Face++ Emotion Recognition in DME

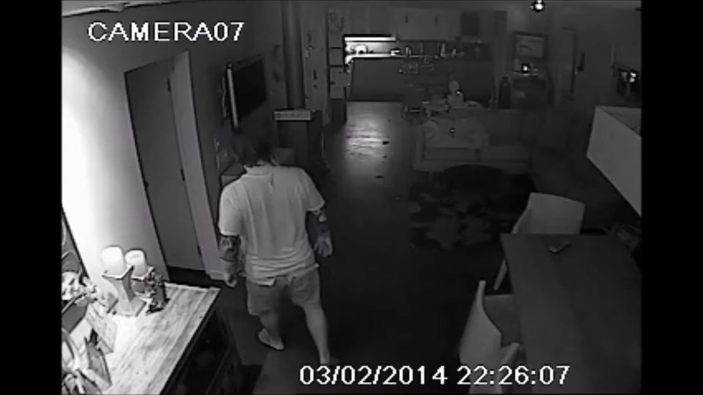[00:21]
that there were no issues between the husband and wife in these scenes. Okay, so the husband has taken the dog out to the back patio and he comes back
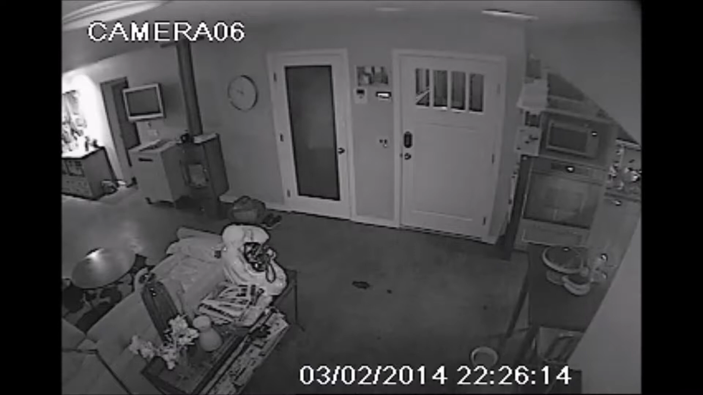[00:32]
inside and he walks into the guest bathroom and he closes the door and he doesn't turn on the light. And about a minute later,
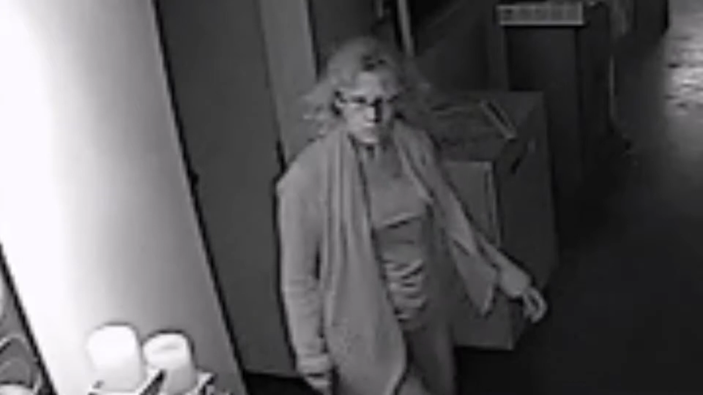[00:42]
the wife comes down the hallway and I think subjectively she looks irritated, like maybe she was in the middle of something and was interrupted and has to go see what's up with the dog.
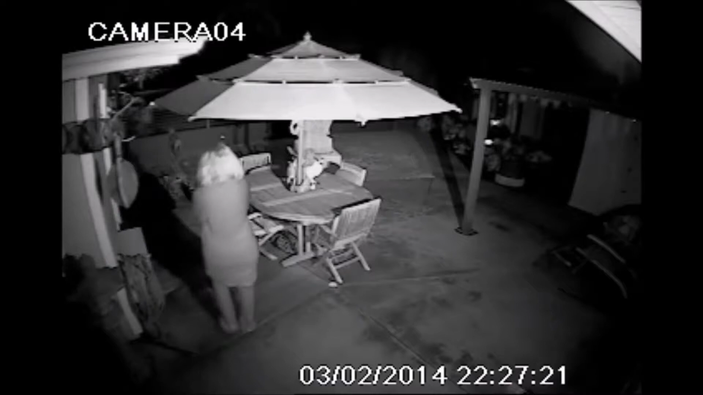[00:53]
The morning after this scene, this woman is dead in a hospital, brain dead from blunt force head trauma. So I'm curious to see if Face++ detects any emotions, you know, in this video. I'm going to upload this screenshot of her and according to Face++, she is angry.
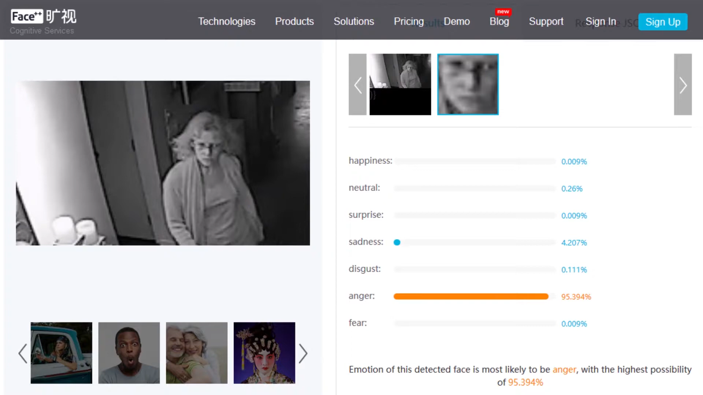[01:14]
The algorithm detects facial cues that it associates with anger.
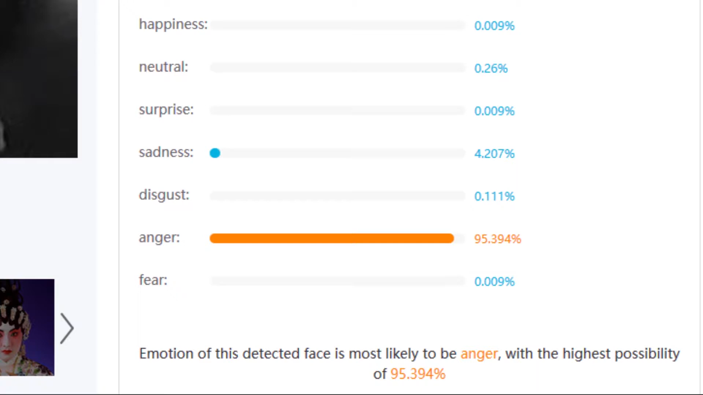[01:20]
Yeah, I agree with that. So, but what's going on with the husband? I think that he also looks irritated and impatient and it's like he's turning away from her as if he wants to get away.
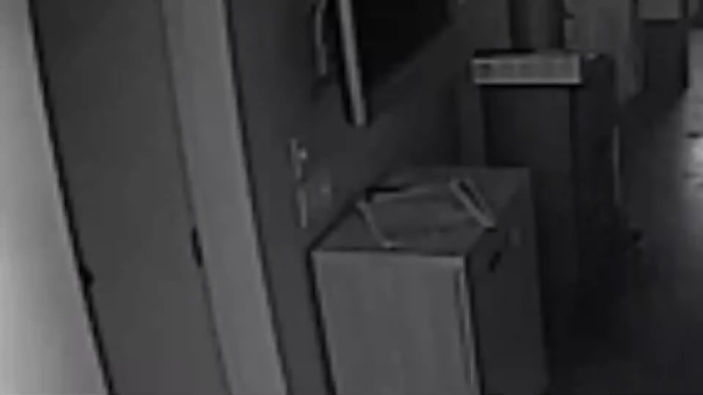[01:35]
He wants to go down that hallway and I think that he's scowling at her.
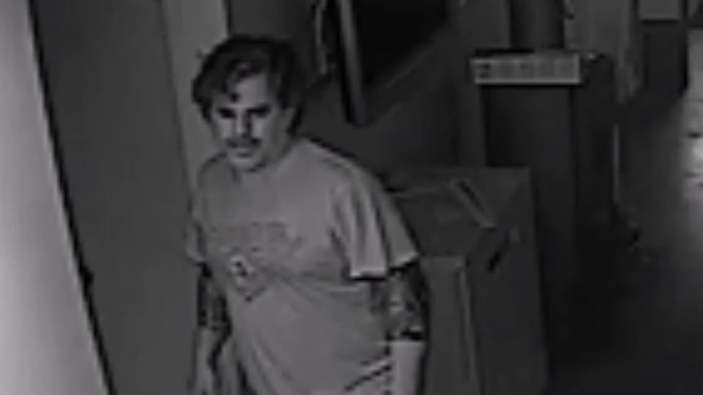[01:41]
I think that he's, I think he's mad at her.
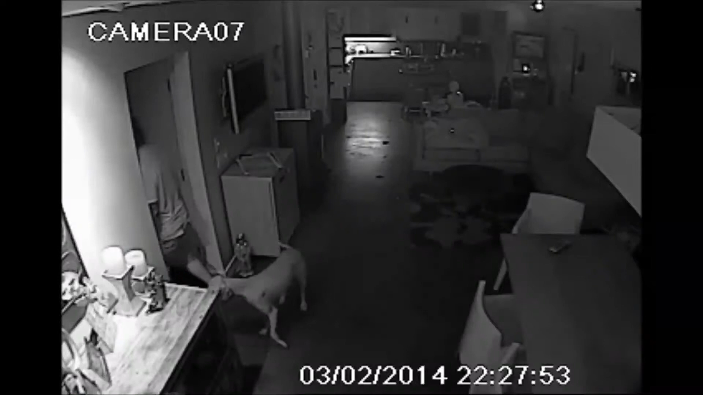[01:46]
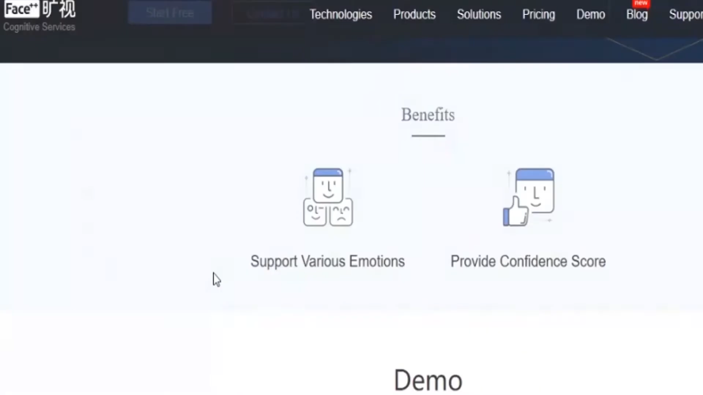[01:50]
So let's upload a screenshot to Face++. Okay, it says that that's a neutral look.
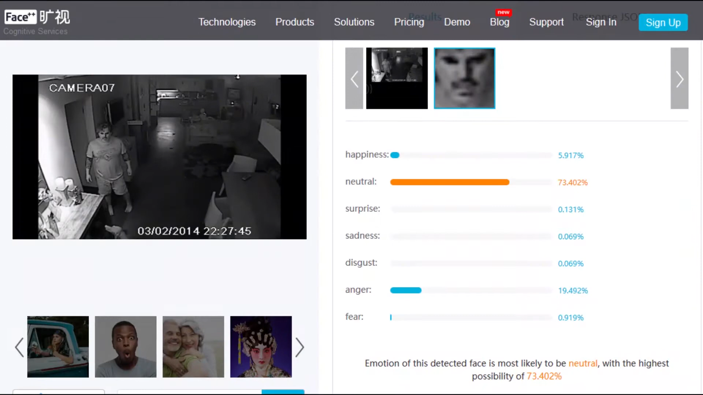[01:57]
He's not, there's not a lot going on there. And let's take another frame.